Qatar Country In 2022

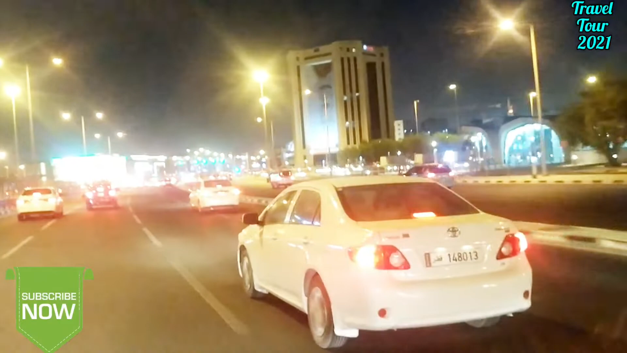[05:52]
देखुन की रातेर आधारे हो दिनेर मतो जलमल करते से लाइट कोतो बरो रास्ता देकार
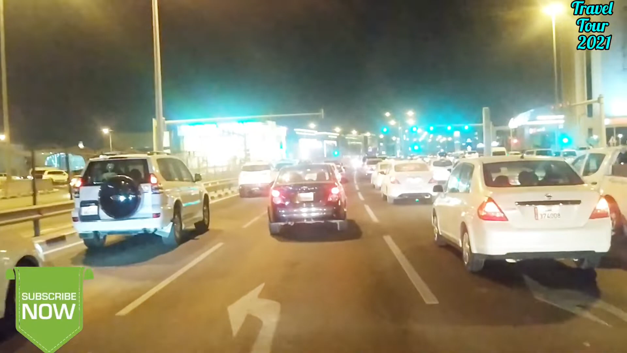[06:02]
मतो एदेखुन की संदर ट्राफिक लाइट सिग्नालेर लाइटर रफेक का खरते सीलो